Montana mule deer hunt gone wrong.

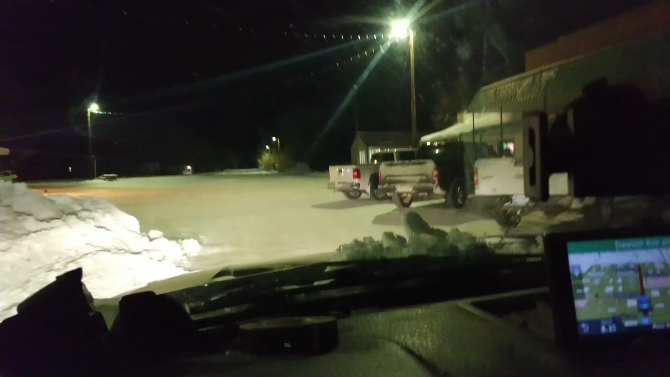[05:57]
jesus christ people leave me the hell alone they have an associated foods
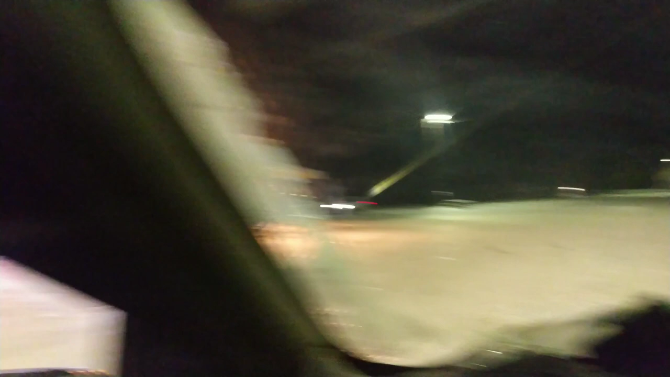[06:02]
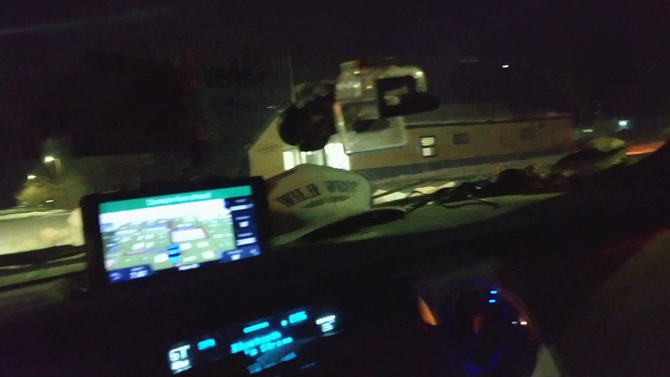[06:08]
pretty much is it for a grocery store
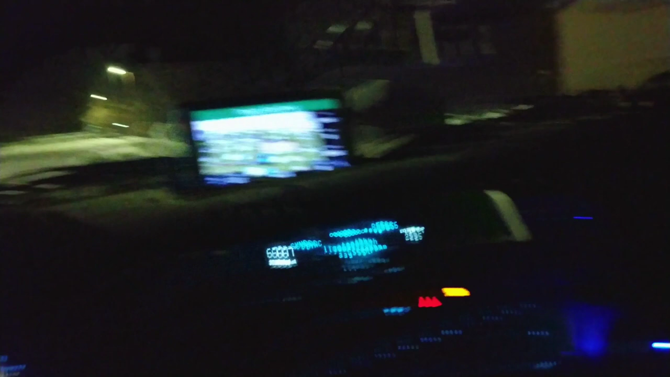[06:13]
post office and um the rest of this is going to be the town
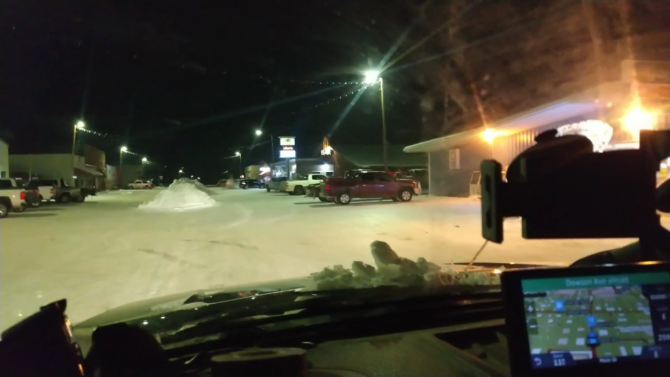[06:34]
we are going to cruise on up to my humble abode this in my trailer said whacker on it
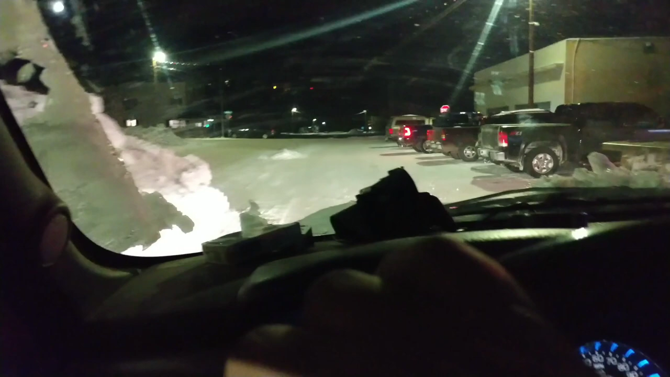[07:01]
definitely no shortage of uh what looks to be like hunting rigs
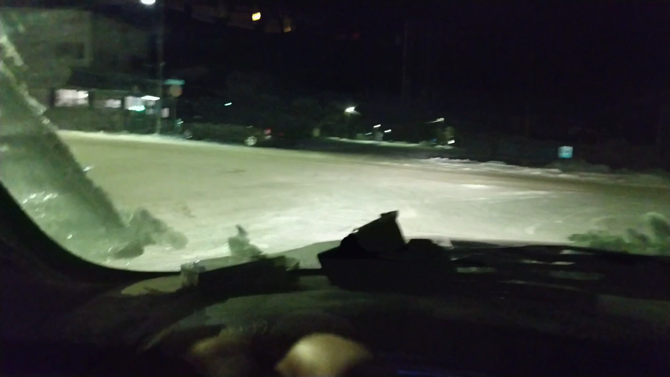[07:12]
i don't know how this is going to work i mean i've kind of seems like i've temporarily driven into
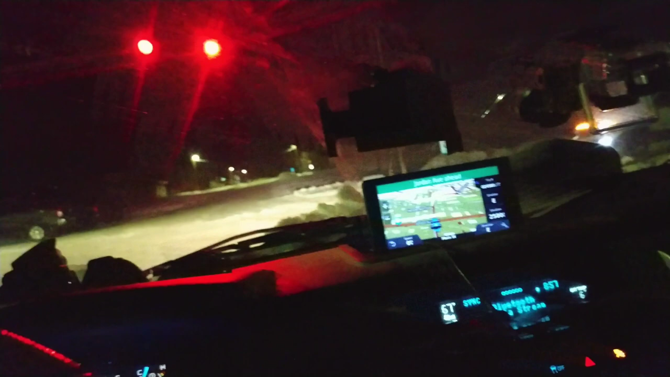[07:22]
possibly the most uh populated hunting area in the state only here because i've never hunted up here always wanted to just never
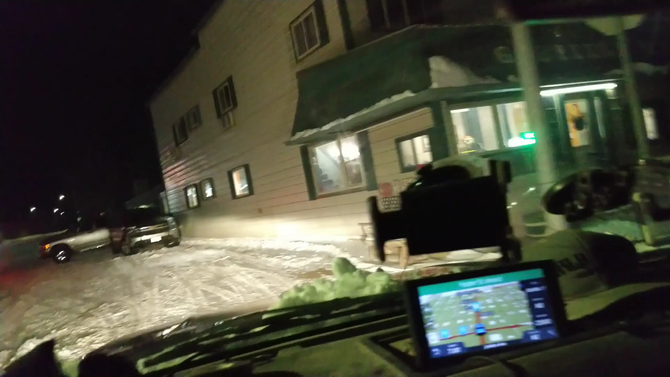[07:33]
have one out so i guess we're gonna we're gonna see what the day holds so well i'm at the room good whopping block and a half away it's actually warmed up it's six degrees outside so i will see you guys tomorrow
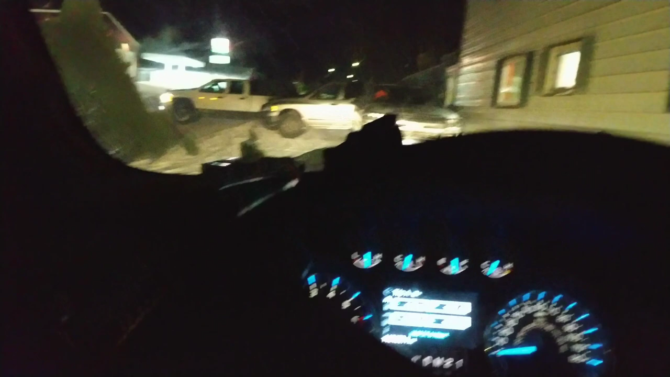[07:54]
well actually in a few minutes let me show you my room this motel is actually kind of cool